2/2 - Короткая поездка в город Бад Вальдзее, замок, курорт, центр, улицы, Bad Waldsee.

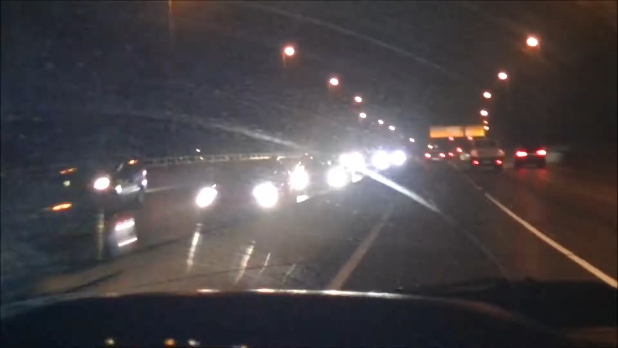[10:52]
Я как-то не обратил внимания, что ограничитель стоял 70 на 50. Я, наверное, 60 ехал. И меня щелкнуло. Ну, 2 ночи не был дома. Ну, почти 2 ночи. И уже скучаю по дому.
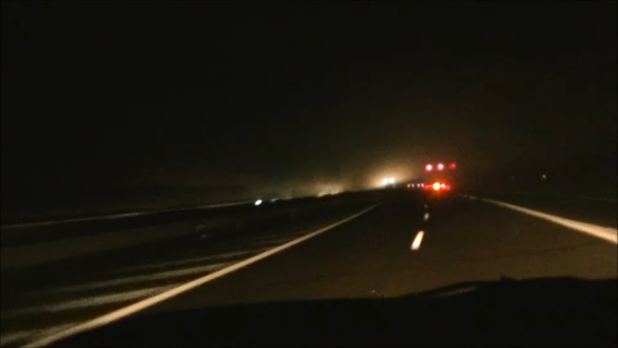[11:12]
Дома интернет. Дома интернет. У меня с собой его нет. Селюсь здесь, на дороге мы. Едем мы быстрее. Кто-то тут летит, не смотрит на всех. Спереди нас Штутгарт уже. Вот там огни. Автобан бело-красный. И я слушаю музыку Шварцвальд.